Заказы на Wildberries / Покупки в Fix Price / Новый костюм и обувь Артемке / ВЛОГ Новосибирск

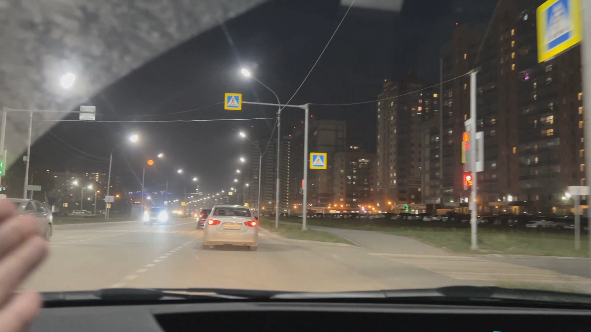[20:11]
ни одного листочка вообще вот смотрите хотела показать вам воду смотрите какая нет какие нафиг то поля лучше длина зато хотя бы зеленая этот просторный тоже ужас